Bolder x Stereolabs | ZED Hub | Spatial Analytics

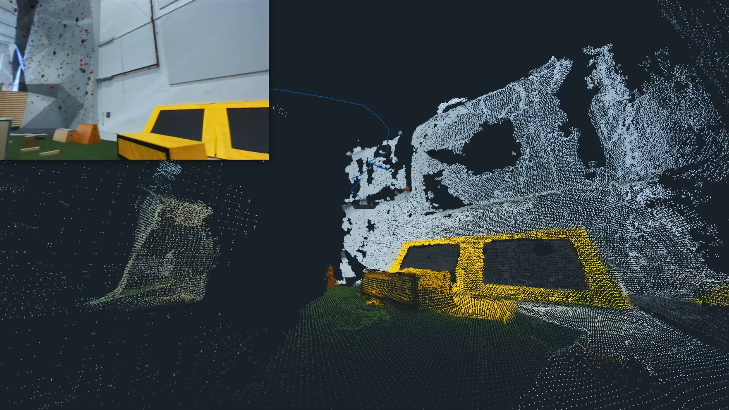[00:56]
Serolabs allowed us to show an extension of the human sensing system into the digital realm so that we can have all the benefits of the human eyes, but also the benefit of machine intelligence and the ability to operationalize data.